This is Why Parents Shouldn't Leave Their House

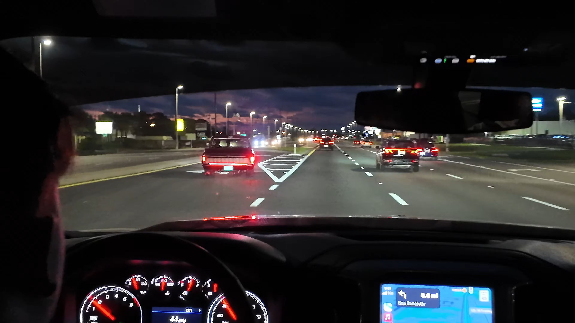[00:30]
That truck is low as hell. Hello. God damn. What you doing?
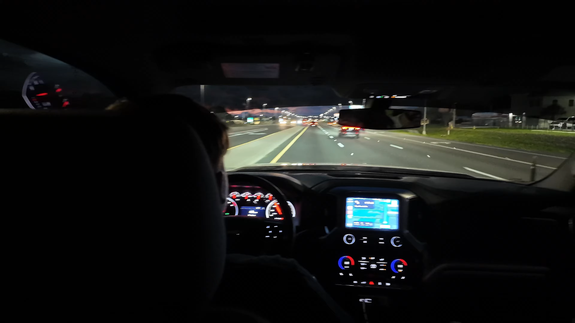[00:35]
Softball. So Hannah said you can come. If you decide you want to come, it just started at 9, so.
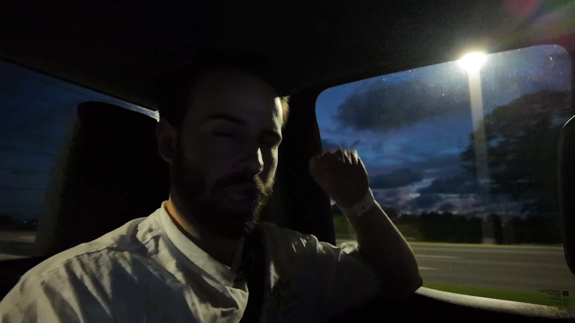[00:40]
These people got some nice trucks here. Yeah, I know.
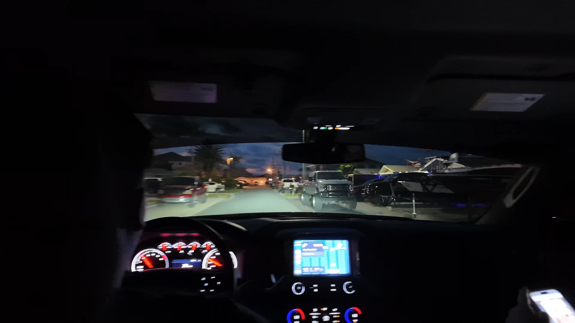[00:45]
They're fucking huge too. Mm-hmm. Just passed one, just passed another one.